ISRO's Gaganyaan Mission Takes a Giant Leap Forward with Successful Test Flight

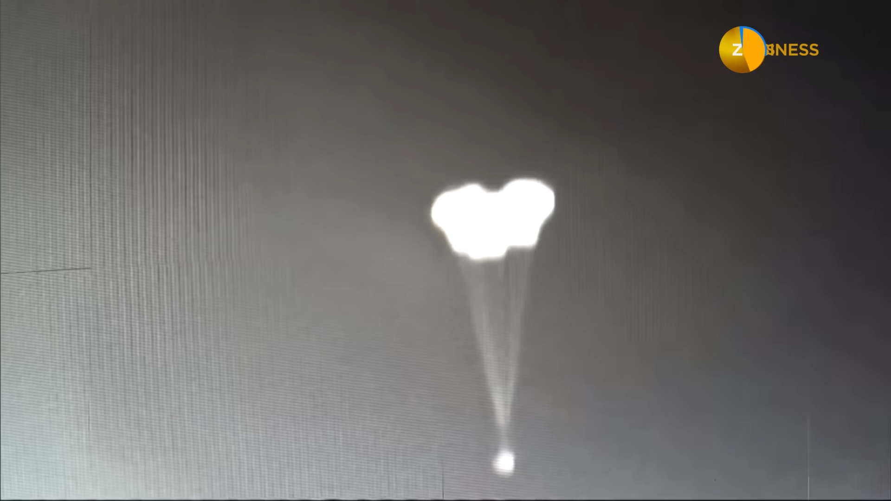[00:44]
main chute deployed And there is a confirmation that drogue chutes have been released and pilot chutes have enabled the main parachutes
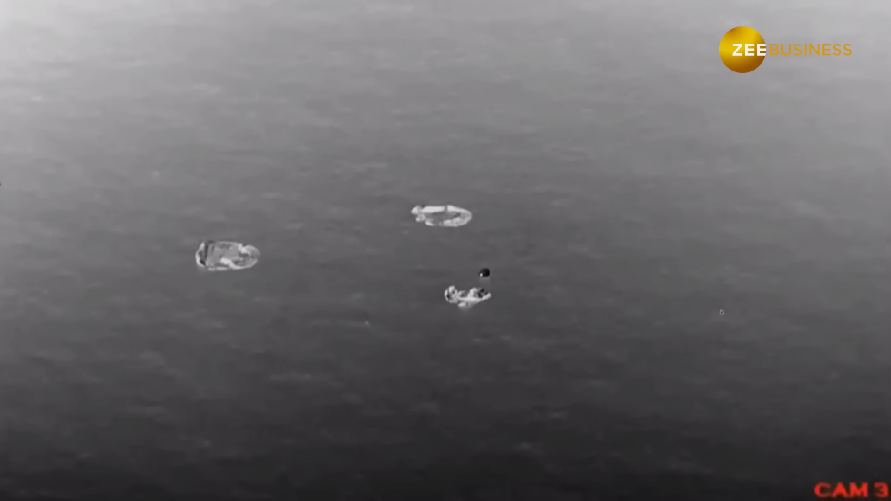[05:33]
On your TV screens, the visuals live from the Bay of Bengal. Okay, ending note to the Mission Director.